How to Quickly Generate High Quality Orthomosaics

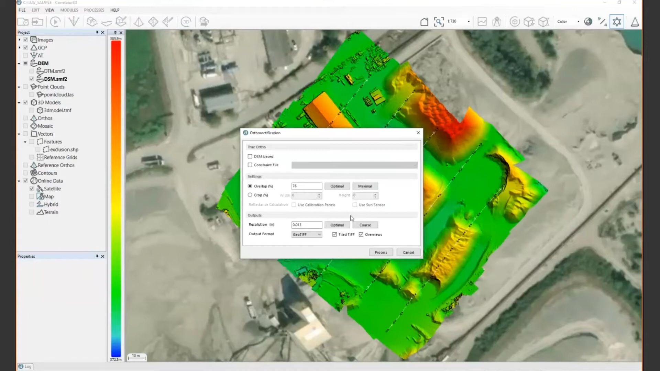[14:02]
Also, as an output resolution, the software will use the native resolution of the input raw imagery. So it's going to be one time the ground sample distance of the imagery.
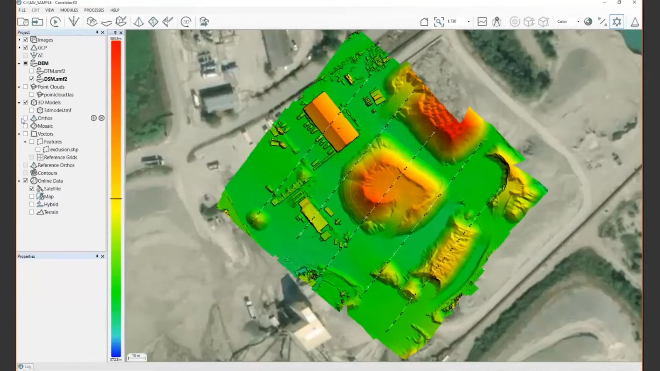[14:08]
So as a result, the software will ortho rectify each individual images, and as you can see here, they're going to be overlaid one over the other one. But there's no color balancing that is done yet because we can see those different orthos just overlay over our. In this case, it was performed on the terrain model. Then, if you want to create an ortho mosaic, you can take all those individual orthos and merge them into one single file
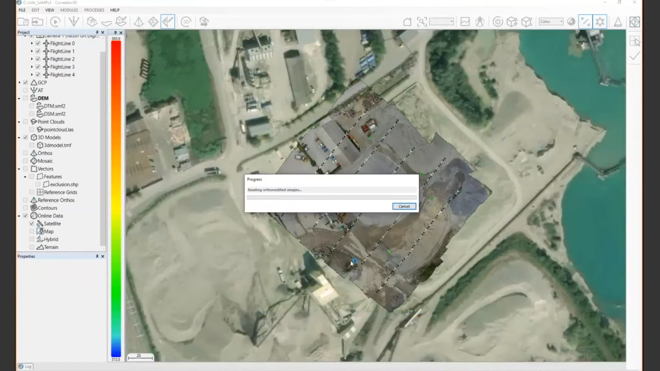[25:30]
the different seam line. So if I want to quickly edit one seam line,
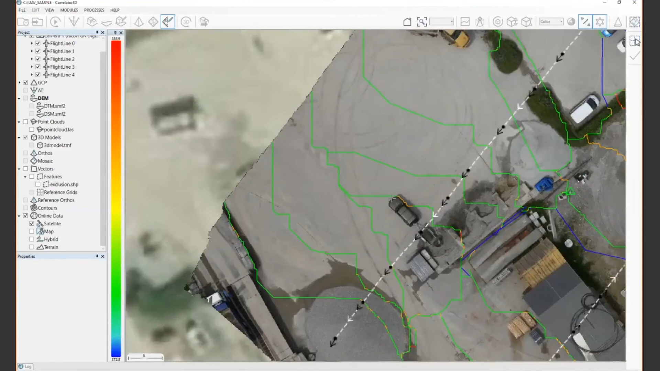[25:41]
what I can do is I can let's say select a seam line around here, and then I can use different tools to edit like this, so we can see quickly that there's a displacement between two consecutive orthos. So if I want, I can quickly adjust those seam line like this. Also, other elements that can be done is you can apply a different feather size for each individual seam line.
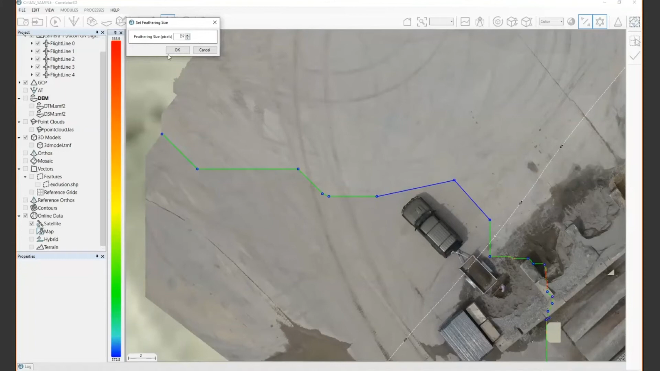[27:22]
Usually, the 37 pixel is the normal parameters that we use for most of our project, and seems to work in many cases. One thing with the seam line editing is since the seam lines are created
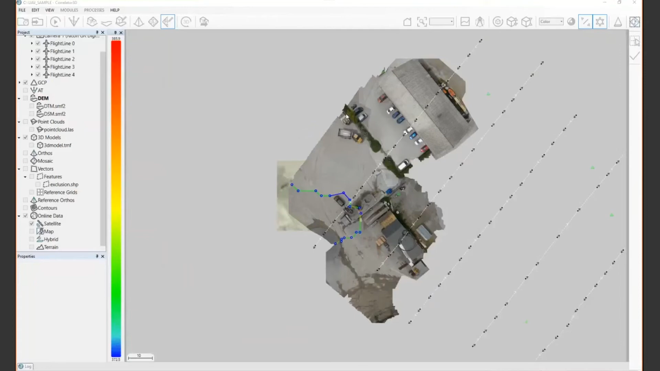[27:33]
during the mosaic creation process, there's no way to import your own seam line because correlator 3D uses own topology to store the features or the information of each individual polygons. However, if you want, you can export those seam lines
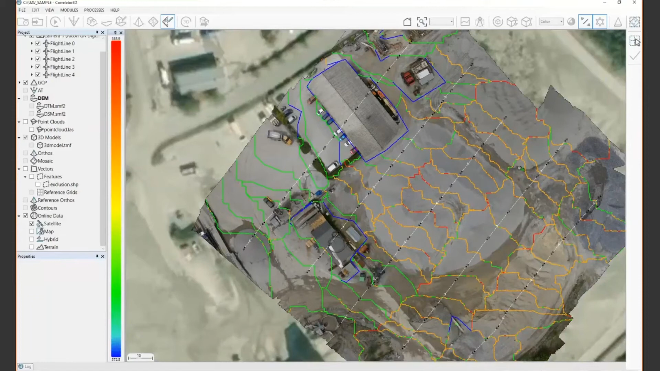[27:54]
as a shapefile format, so you can use
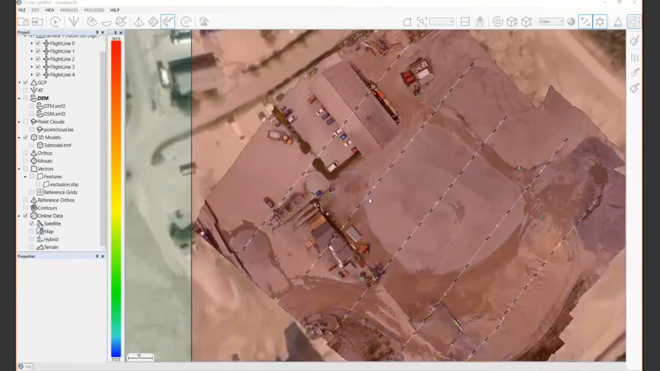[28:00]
directly the export here and store it as a S3 shapefile if you want to use them later on, or if you want to keep track of the output seam line. Then another element that you can look at when you're editing your mosaic is basically the overall radiometric assessment of your mosaic.
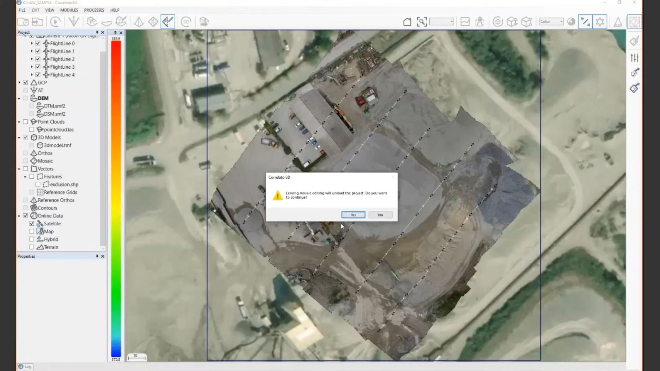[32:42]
your ortho folder. So here in your project tree, you have your ortho section, which here point out to a specific folder.
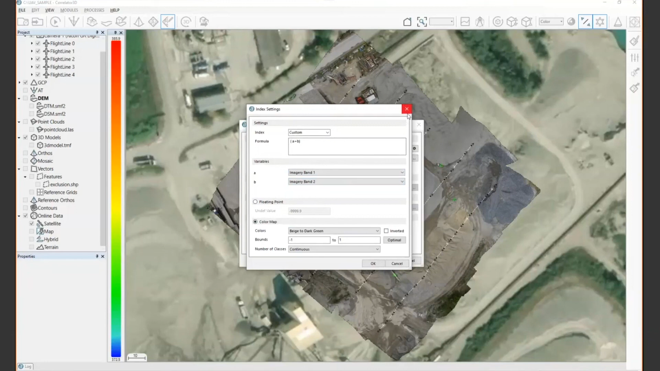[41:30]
But usually, I prefer personally the floating option, such as more representative of the end of a typical NDVI maps. And then into a GIS software, you can apply the own symbology that you want if regarding the outputs that you have.